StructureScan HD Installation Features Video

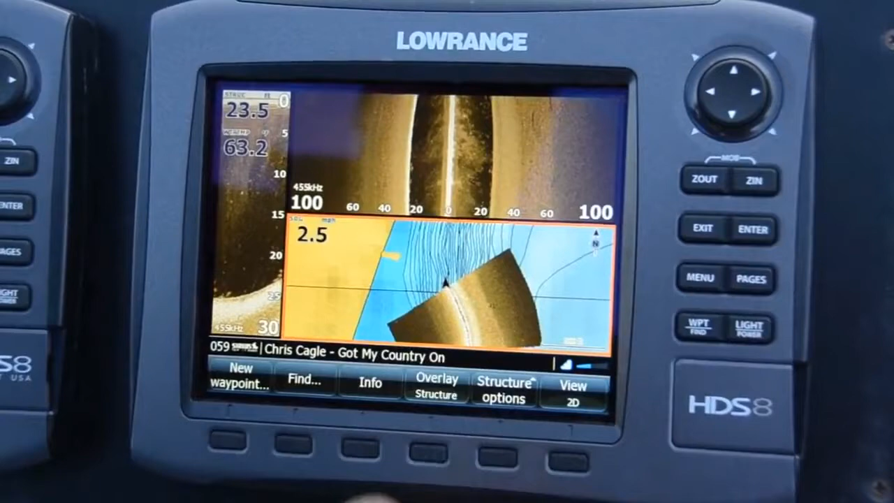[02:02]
On the Gen2 units you can do structure mapping. This is where LSSHD really comes in handy. You can take less passes to create your structure map.
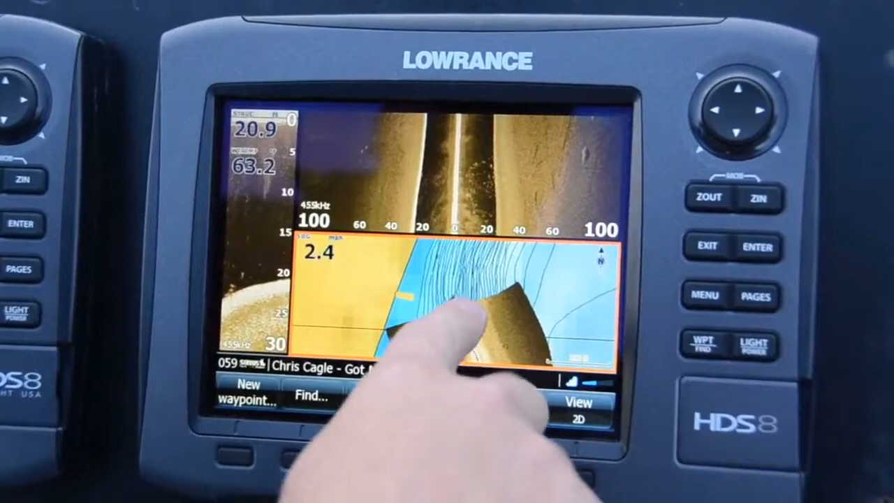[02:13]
What structure map is, it takes your left and right and it will display it right on top of your map page. This is what it looks like in the live mode.
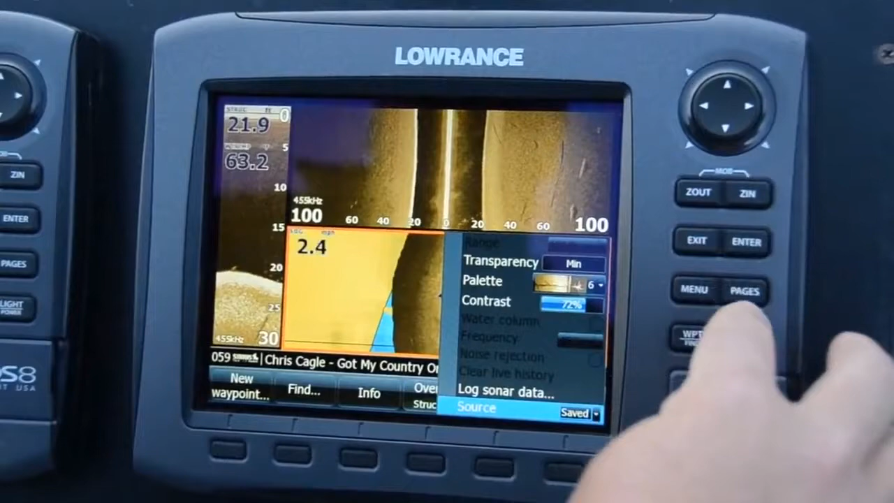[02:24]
If we change it to save mode, it's like having a complete view all the way around your boat for as long as you've recorded your trail.
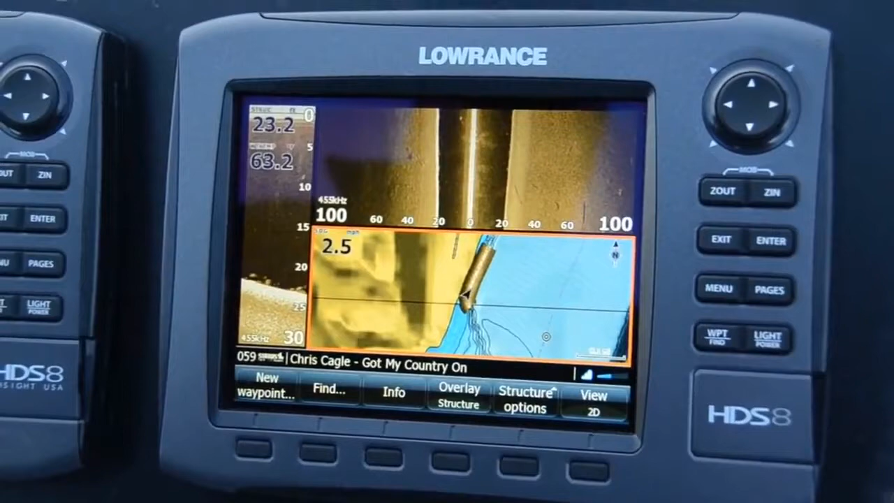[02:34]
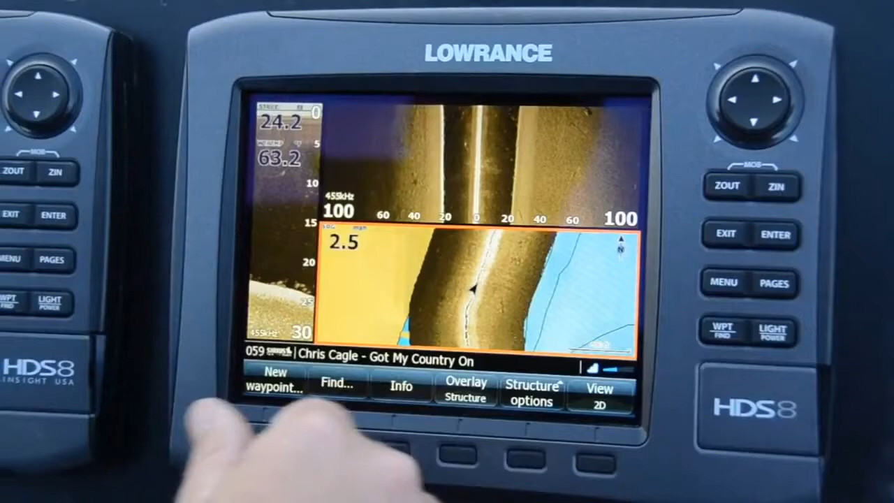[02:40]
So you can see where trees are, you can see where rocks are, your weed edges, so on and so forth.
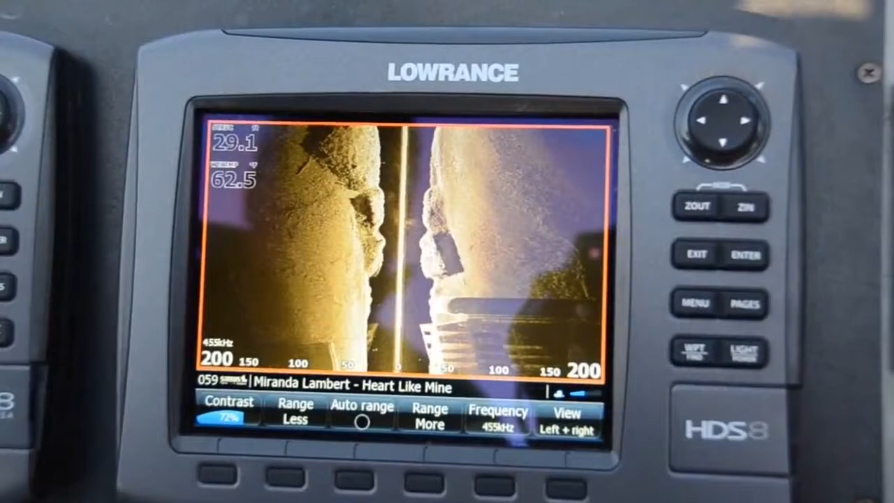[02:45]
StructureScanHD, under the right conditions, you can look out 300 feet each side of the boat.
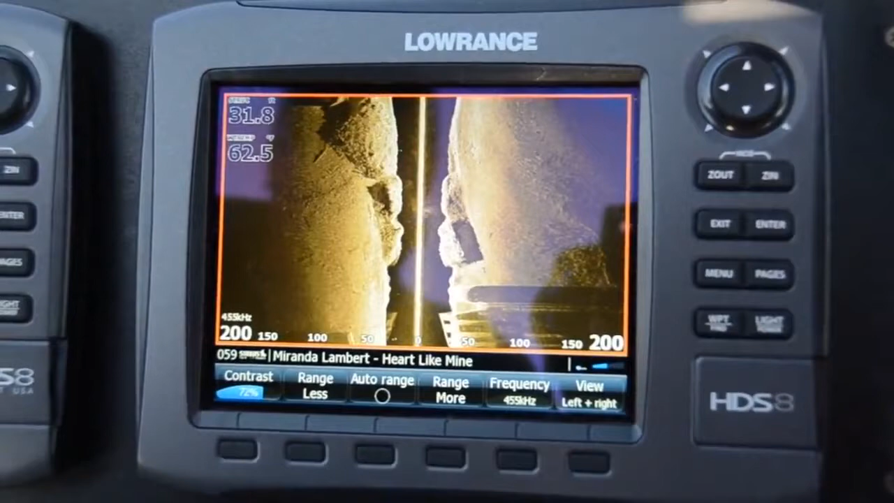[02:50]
We're in 32 feet of water looking 200 feet each side.